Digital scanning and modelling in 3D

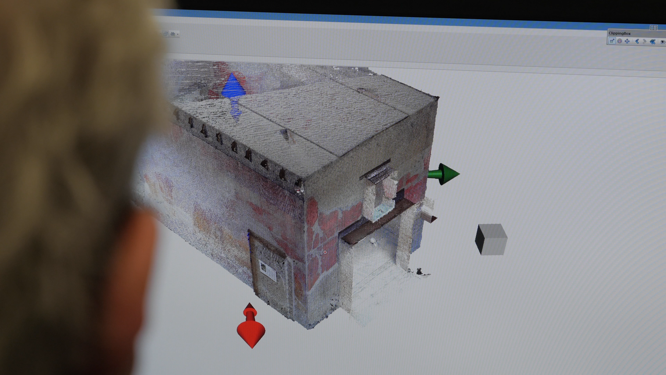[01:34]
From those scans we were able to create what we call orthographic images and those orthographic images used
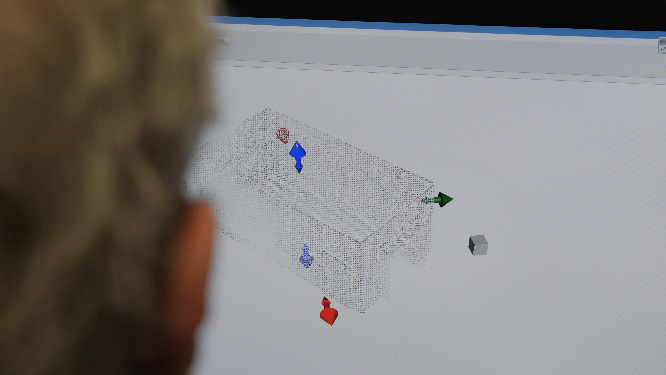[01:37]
to create the model that Catherine used to design her art installation.
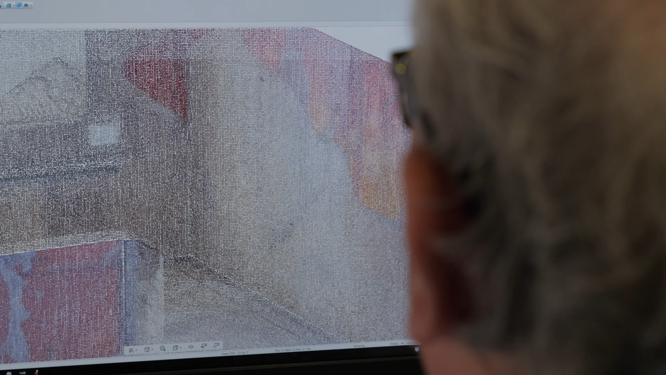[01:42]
They're metrically correct so you can take measurements from them.
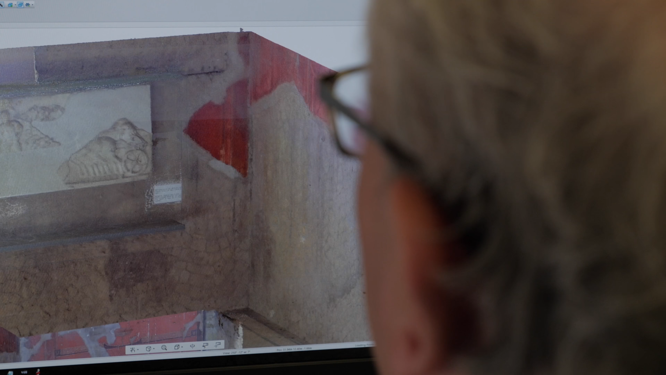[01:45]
So each of these spaces will have a before with all the original frescoes